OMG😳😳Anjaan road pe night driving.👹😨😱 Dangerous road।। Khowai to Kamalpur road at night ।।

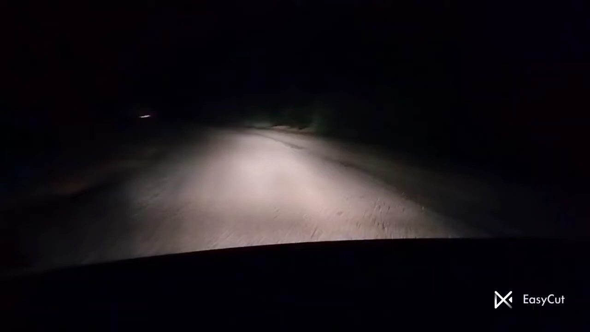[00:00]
हेलो फ्रेंड्स, अभी आप लोग देख सकते हैं हम लोग एक सुनसान रास्ते पे जा रहे हैं। चलिए देखते हैं आगे क्या है, तब तक म्यूजिक एंजॉय कीजिए।
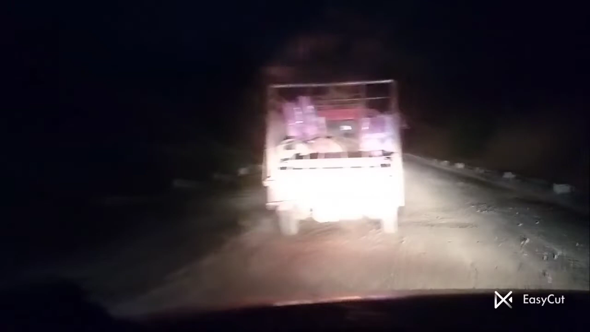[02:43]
देख सकते हैं गाड़ी वाला हम लोगों को साइड दे रहा है आगे जाने के लिए।
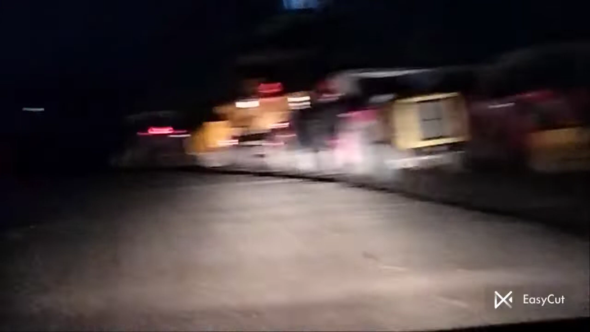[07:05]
अभी हम यहाँ पे रुकने वाले नहीं है, कोई अगर बुलाएगा तो भी नहीं रुकने वाले हैं। रोड बहुत ही खतरनाक लग रहा है।
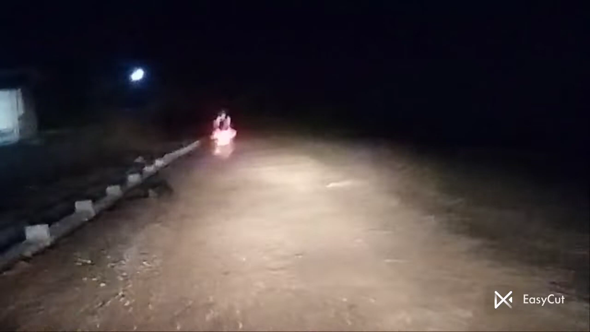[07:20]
ये देखिए पहाड़ों के ऊपर घर जैसा बना हुआ है। तो सामने लग रहा है दो लोग जा रहे हैं बाइक पे।
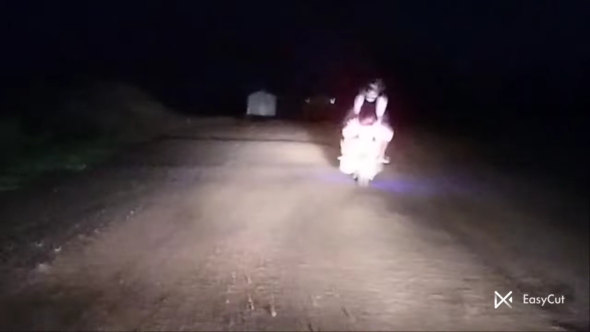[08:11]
मुझे समझ नहीं आ रहा है कि इन लोगों को क्रॉस करूं या नहीं।